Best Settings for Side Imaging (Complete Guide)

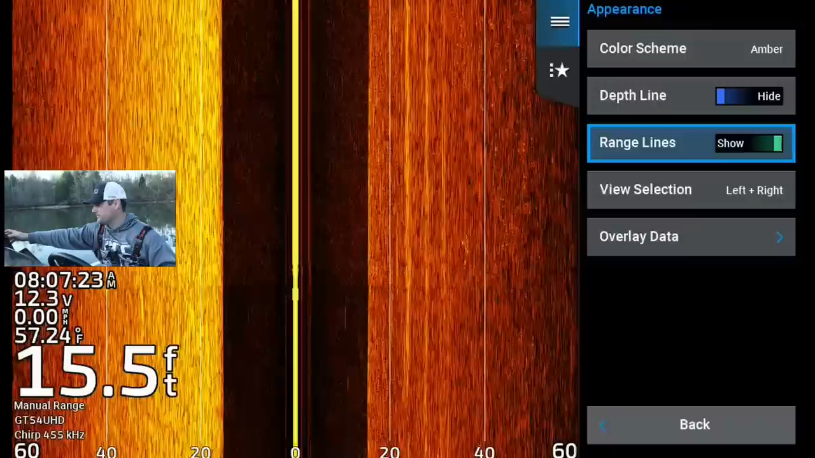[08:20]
On screen: depth 15.5 ft, water 57.24°F
So if we go back, I'm going to turn that off. You can change your view selection to left and right.
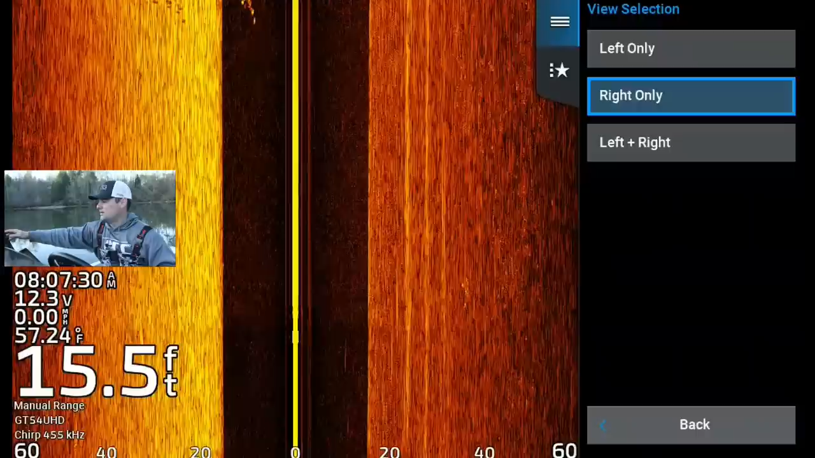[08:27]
On screen: depth 15.5 ft, water 57.24°F, speed 0.00 mph
So if I were to be scanning docks, let's say,
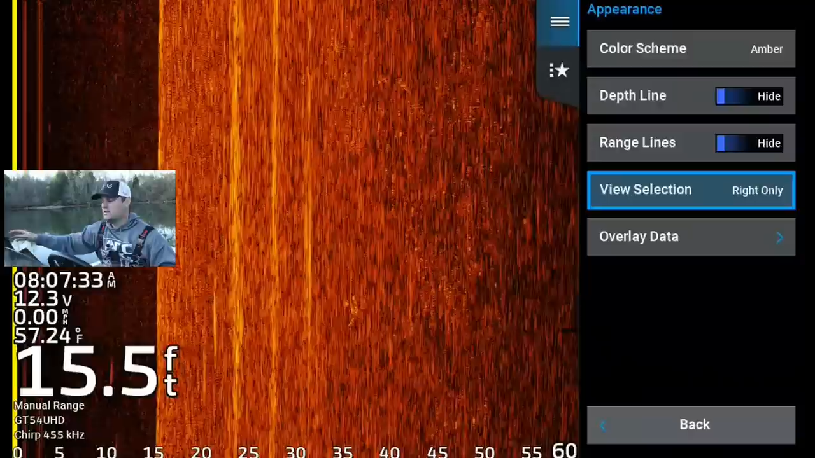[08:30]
On screen: depth 15.5 ft, water 57.24°F, speed 0.00 mph
I'd want to put it on the least interference side, which would be, if you got your transducer mounted on your starboard side, the right side, you'd want to scan docks on that starboard side,
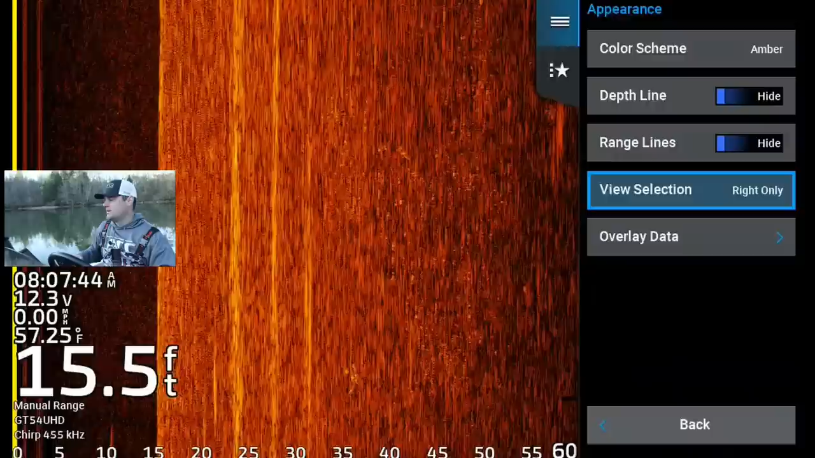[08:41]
On screen: depth 15.5 ft, water 57.25°F, speed 0.00 mph
because then that signal's not getting interfered with by the lower unit. That's why I would use something like this. If I'm just scanning, like I am today, deep water, 15, 20, 30 feet, I'm not really worried about it.
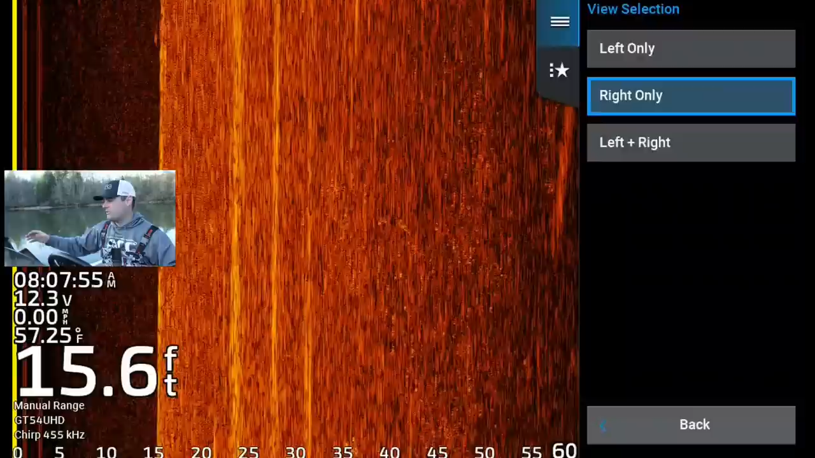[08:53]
On screen: depth 15.6 ft, water 57.25°F, speed 0.00 mph
And I'm going to scan both left and right, because I'm looking for trees.
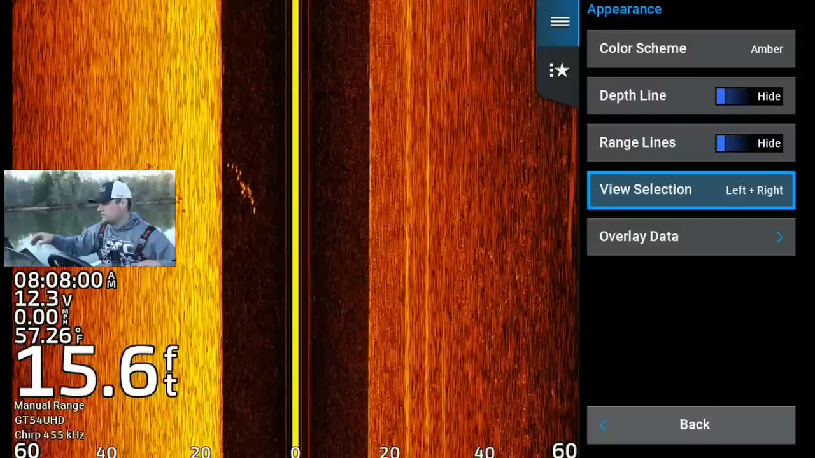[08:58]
On screen: depth 15.6 ft, water 57.26°F
There's a school of some bait fish. So if you notice, those fish actually look pretty big, but we're not moving very fast. That's just probably a small school of shad or whatever bait fish are in here. I'm going to turn the motor back on, and I'm going to show you something that some of you might be a little confused with, and I do get some questions from time to time. So if you notice, as we start moving again, we're starting to get a really clear image. And if you go in a straight line, that's going to give you the best image.
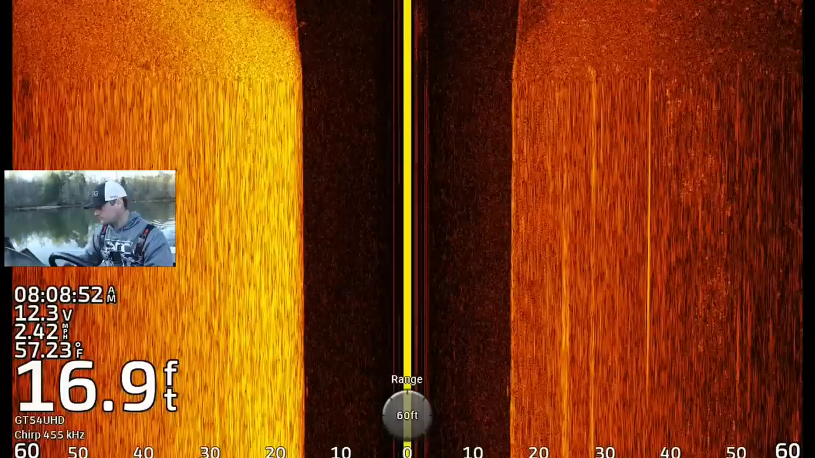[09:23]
On screen: depth 16.9 ft, water 57.23°F, speed 2.42 mph
Now, if I all of a sudden turn sharp, see on the left side of the screen, you can see it more so on the left side of the screen, the lines start to curve. Okay, and that's because I'm disrupting the image.
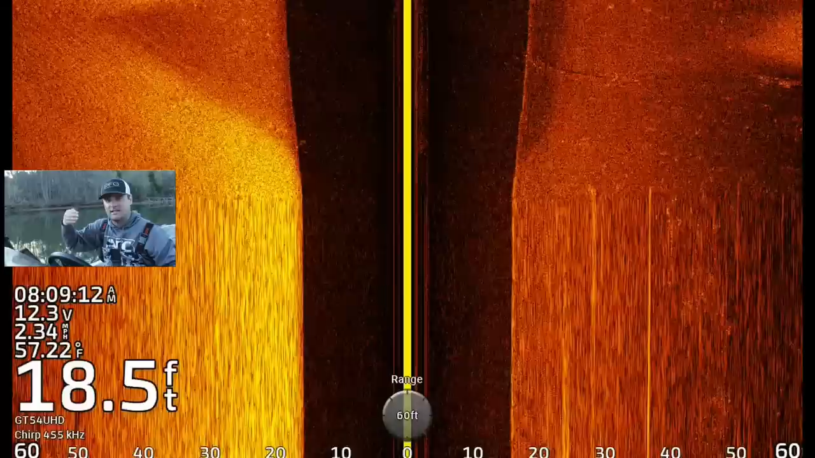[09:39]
On screen: depth 18.5 ft, water 57.22°F
The signals that's getting sent out, that beam, it's getting sent out to the left side of the image.
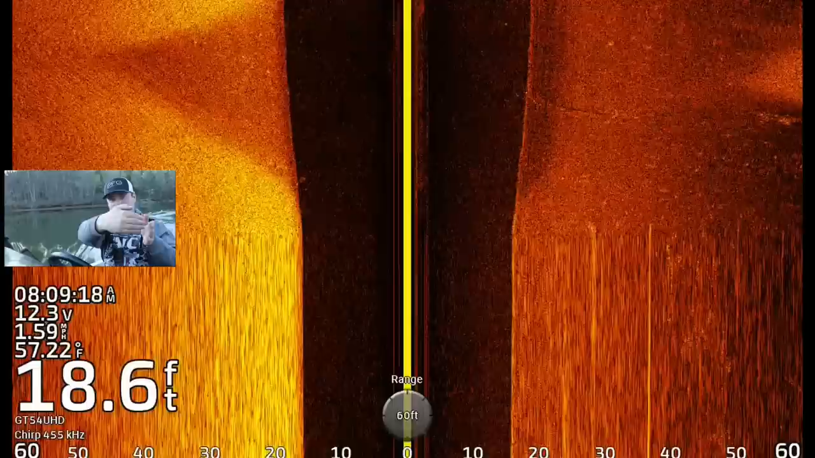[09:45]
On screen: depth 18.6 ft, water 57.22°F
You're actually pinging off different directions of this underwater point that's coming off from the shoreline here. And that's why you can see a little bit of those curves.
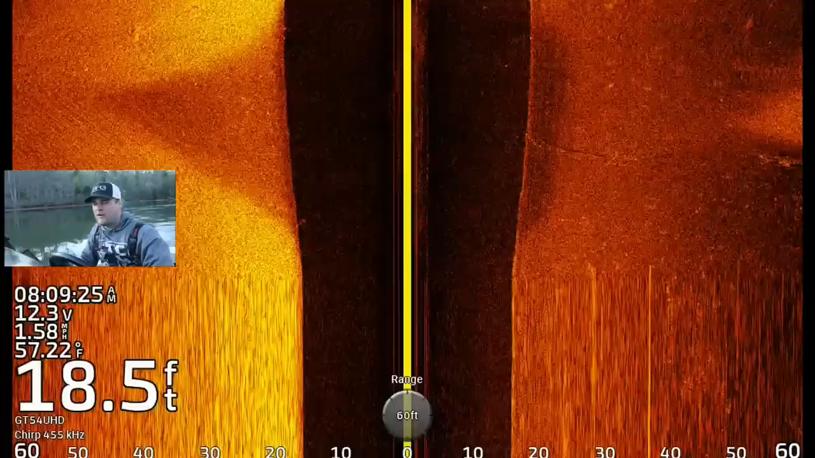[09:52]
On screen: depth 18.5 ft, water 57.22°F, speed 1.58 mph
I'm going to find a tree, and it's going to be much more pronounced when I do find a tree for you.
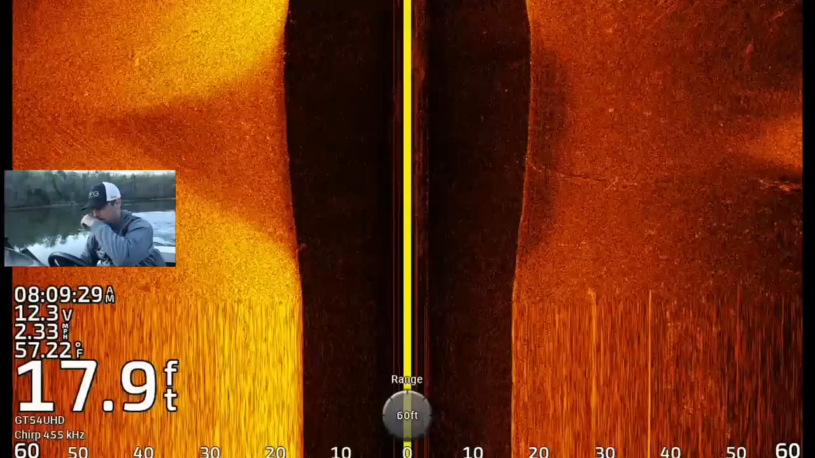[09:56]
On screen: depth 17.9 ft, water 57.22°F, speed 2.33 mph
So let's just scan around, see if we can find some deeper timber along this creek bed.
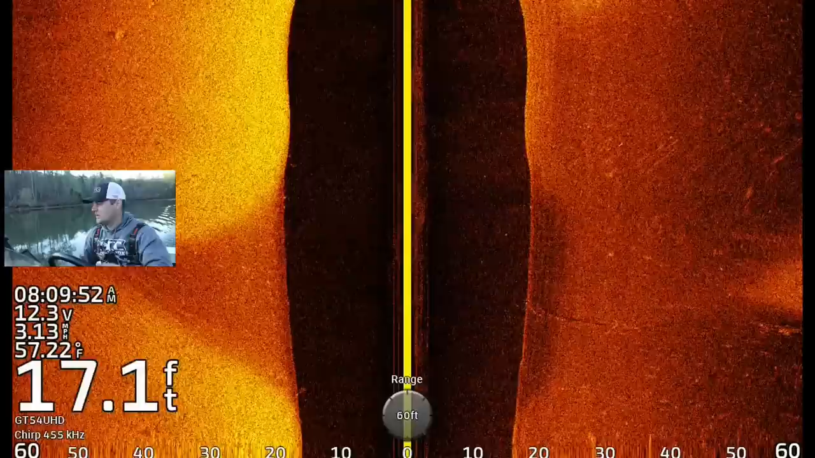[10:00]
On screen: depth 17.1 ft, water 57.22°F, speed 3.13 mph
What's really nice about coming to Tennessee, flip-flops. Tennessee in April. Oh, yeah.
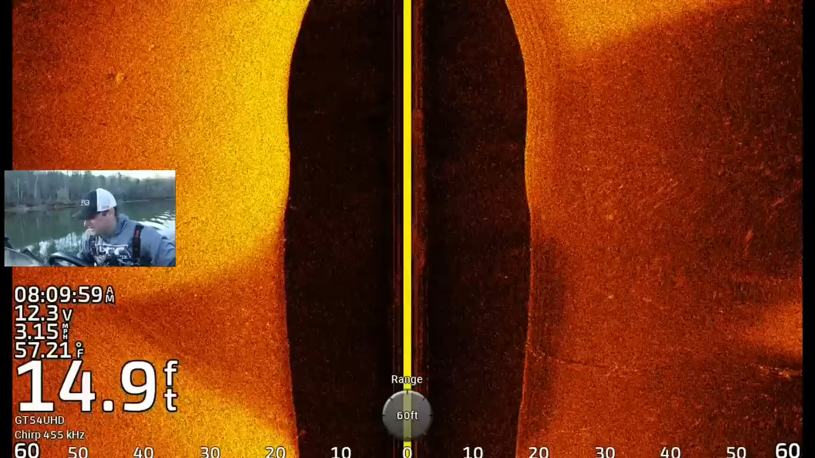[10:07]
On screen: depth 14.9 ft, water 57.21°F, speed 3.15 mph
I'm not going to be wearing flip-flops until like mid to late May back in Wisconsin. Okay, here, though. Okay, so here's how this side imaging thing works.
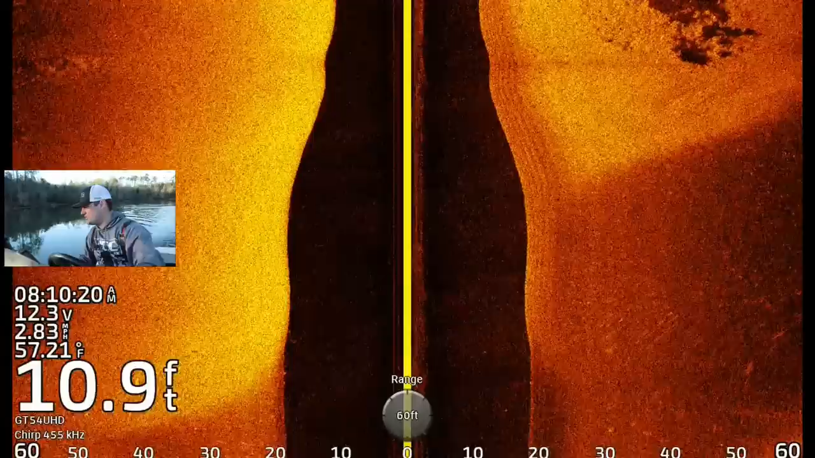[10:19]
On screen: depth 10.9 ft, water 57.21°F
Actually, let's, I'm going to make a turn on it, see if we can blur that image. I don't think that, I think that's some, that's got to be some sort of brush. All right, this is a perfect example of when you make a turn, it blurs the image.
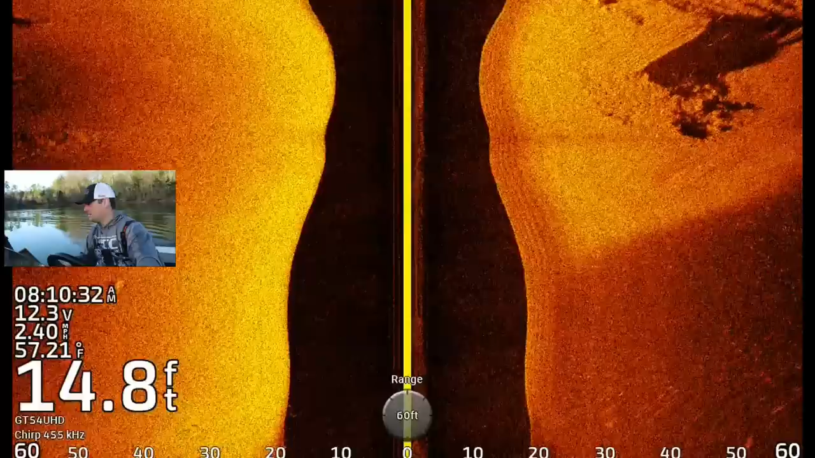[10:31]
On screen: depth 14.8 ft, water 57.21°F, speed 2.40 mph
So I think this is either rocks or some sort of brush. I'm going to throw a waypoint on it.
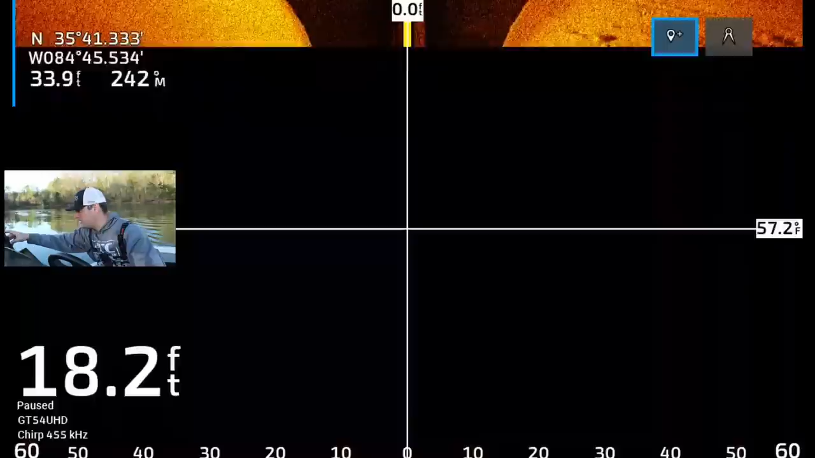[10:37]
On screen: depth 18.2 ft
But if you noticed, it looked like it was coming in as a clear image,
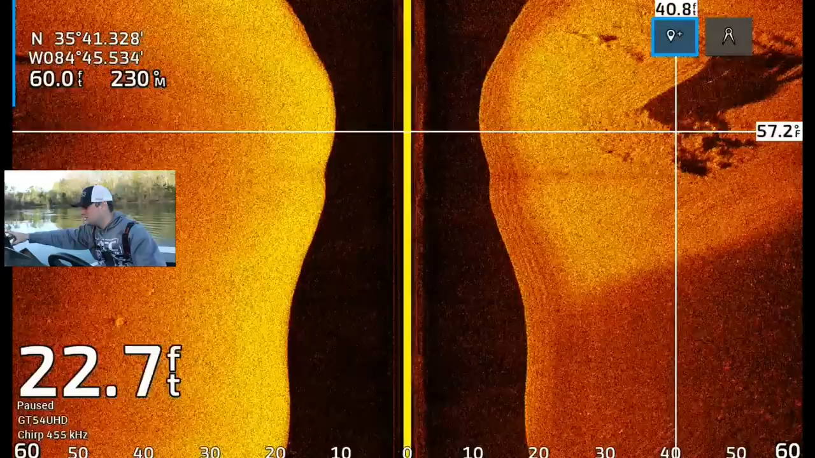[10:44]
On screen: depth 22.7 ft
and then I made that turn, and see how those lines really got bent and blurred? That's what happens when you start making turns left and right.